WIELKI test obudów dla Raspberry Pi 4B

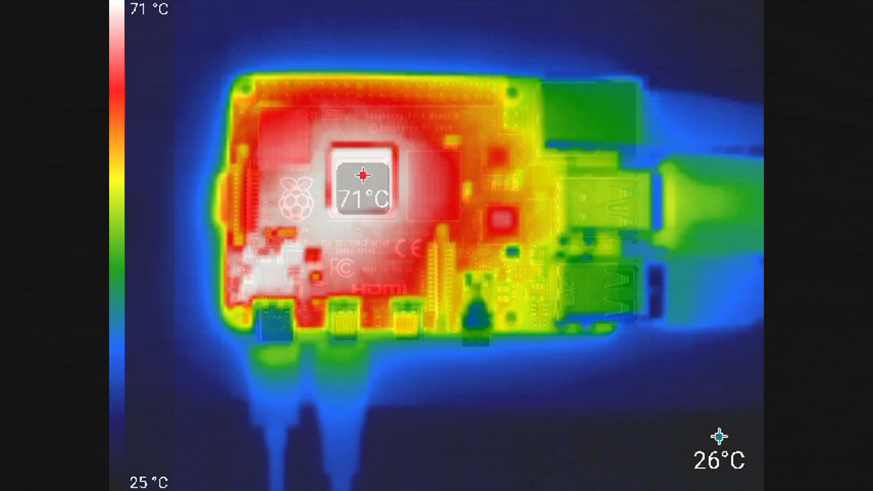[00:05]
On screen: scale top 71°C, scale bottom 25°C
Dosłownie i w przenośni, ponieważ szybko okazało się, że nowa wersja Pi 4 ma bardzo wysokie temperatury pracy.
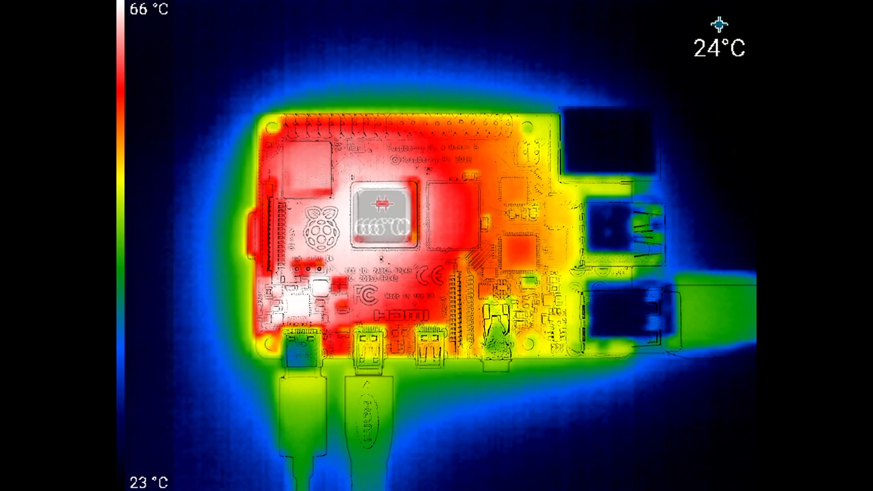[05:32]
On screen: spot 24°C, scale top 66°C, scale bottom 23°C
Zdecydowanie najgorętszym elementem podczas obciążenia jest procesor. Drugim w kolejności mocno grzyjącym się miejscem na płytce jest sekcja zasilania znajdująca się w lewym dolnym rogu. Następna jest pamięć, która szybko się nagrzewa, ale i przy okazji dość szybko oddaje ciepło. Ciekawostką jest kontroler USB, który tuż po premierze Pi4 nagrzewał się bardziej od procesora. Zostało to jednak poprawione w jednej z aktualizacji systemu jeszcze w 2019 roku. Mimo to niektóre obudowy wciąż posiadają wypustkę, która ma za zadanie odebrać ciepło z układu kontrolera USB.
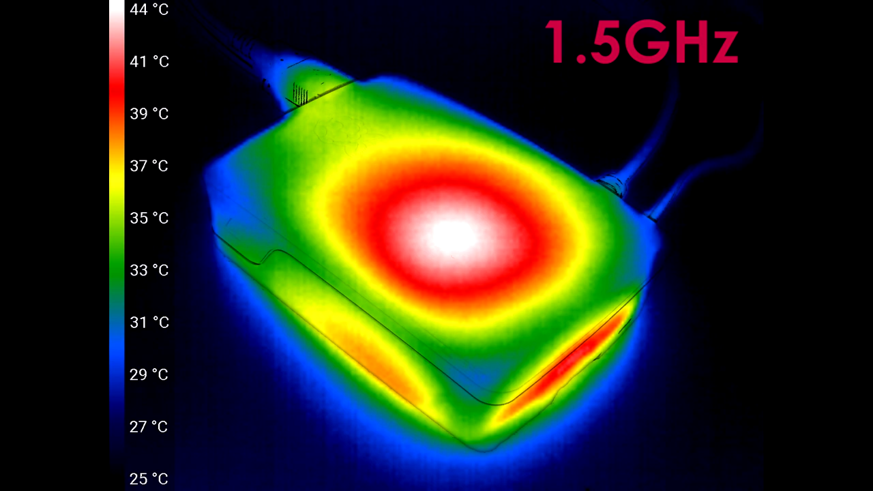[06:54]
W efekcie już przy domyślnym traktowaniu 1,5 GHz temperatura procesora po około 5 minutach przekracza 80 stopni, wymuszając zwolnienie prędkości.
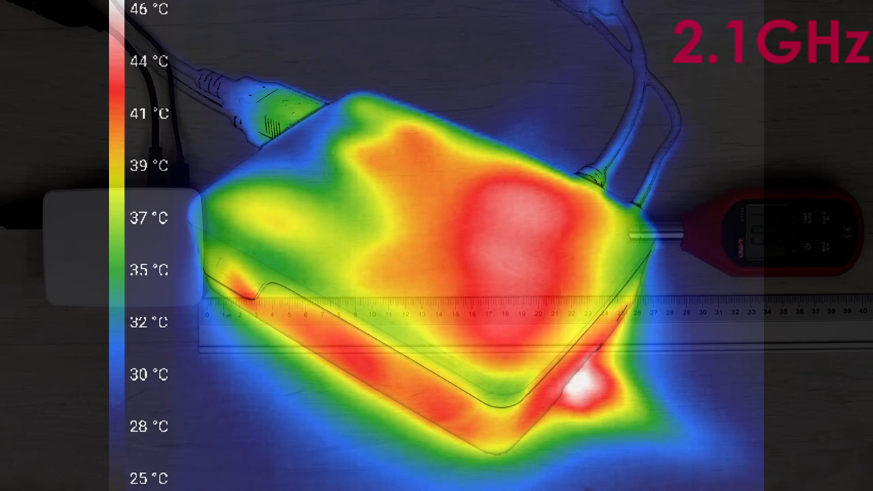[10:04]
On screen: scale top 46°C, scale bottom 25°C
Do tego brak jakichkolwiek otworów wentylacyjnych utrudnia pracę zestawu radiator plus wentylator. Termowizja pokazuje, że całe ciepłe powietrze jest wypychane niewielką szczeliną na kartę microSD.
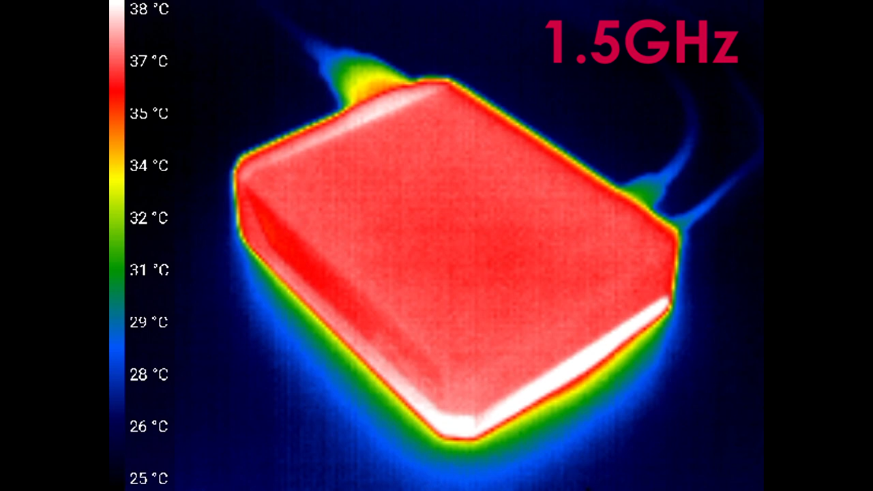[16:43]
On screen: scale top 38°C, scale bottom 25°C
Sama obudowa jak pokazuje termowizja nagrzewa się do 40 stopni, a po podkręceniu nawet do 48 stopni Celsjusza. Jest to bardzo rozsądna cenowo propozycja dla hobbystów, którzy potrzebują ciszy,
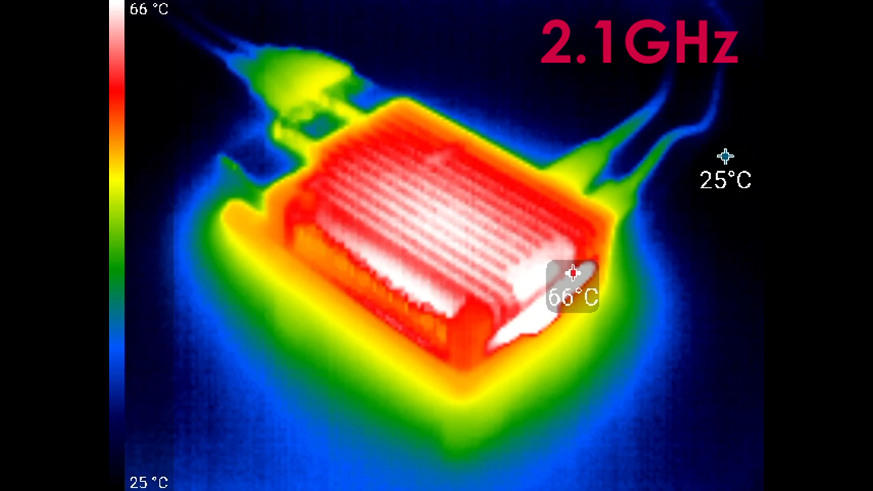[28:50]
On screen: scale top 66°C, scale bottom 25°C
70 stopni Celsjusza, no ale jakby nie patrzeć jest to po prostu kawał aluminium przytknięty prosto do procesora. Trzeba o tym pamiętać podczas dotykania obudowy palcem.
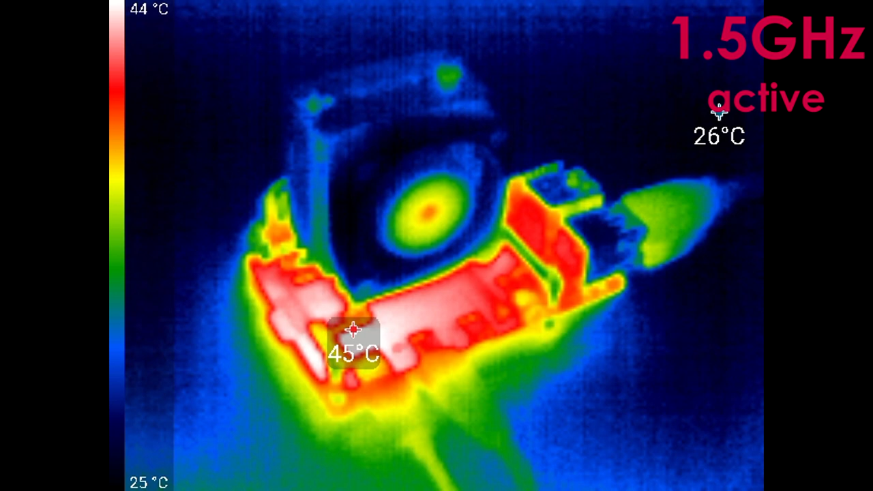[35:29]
On screen: scale top 44°C, scale bottom 25°C
Temperatura na listkach radiatora może być zaniżona z powodu ich srebrnego koloru.